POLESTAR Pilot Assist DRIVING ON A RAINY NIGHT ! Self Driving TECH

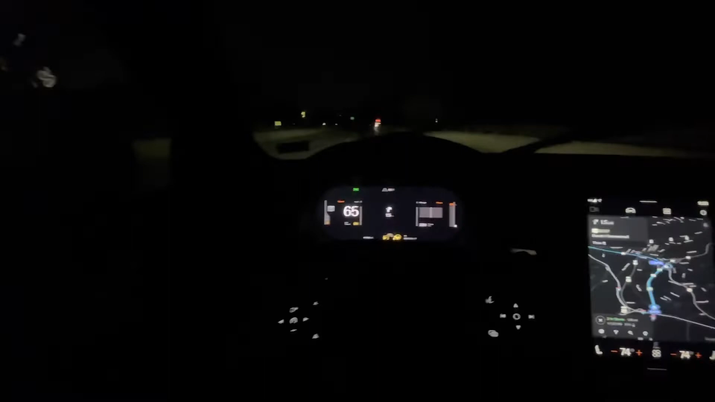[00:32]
all right let's see how this pilot assist works here at night now it's a relatively straight road i can feel the wheel i don't know if you can see it moving but i can feel it kind of jiggling i'm going under the speed limit right now and i'm going 70.